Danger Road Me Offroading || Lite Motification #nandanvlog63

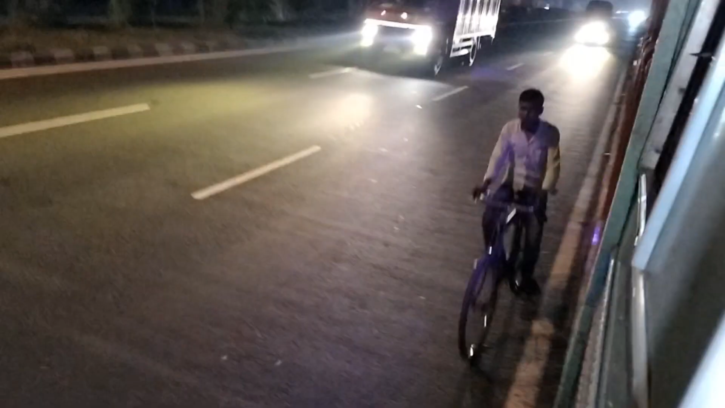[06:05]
और हमको देख के उतरना होगा। बिल्कुल हाईवे के नज़दीक में ही है, बहुत ज़्यादा रिक्स बोले तो काफ़ी।
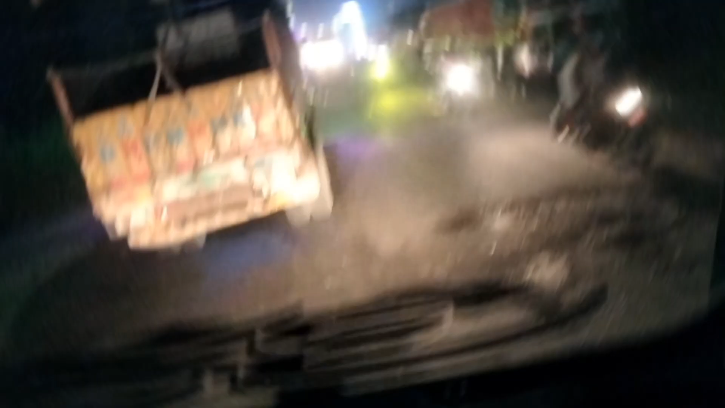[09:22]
गाइस, हम घटाल से थोड़ा ही दूर मतलब कि ब्रिज के नीचे से दाहिने लेके आए थे, 5 किलोमीटर लमसम आए होंगे, और रास्ता बहुत ज़्यादा ख़राब।
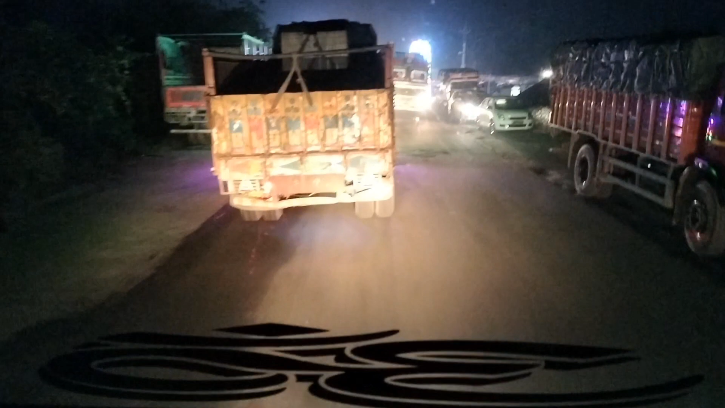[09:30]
एक तो सिंगल रास्ता देख रहे हैं, सिंगल बहुत एक गाड़ी उधर से आ जा सकता है, और पूरा रास्ता ख़राब, पता नहीं कितना किलोमीटर ऐसा रास्ता होगा। बिल्कुल गाड़ी 2 नंबर 1 नंबर ऐसे चल रहा है, देख रहे हैं रास्ता।
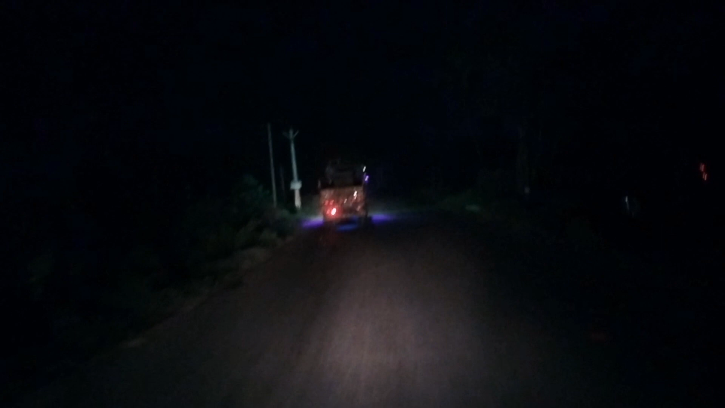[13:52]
अंधेरा अंधेरा, एक तो स्ट्रीट लाइट नहीं है इसमें,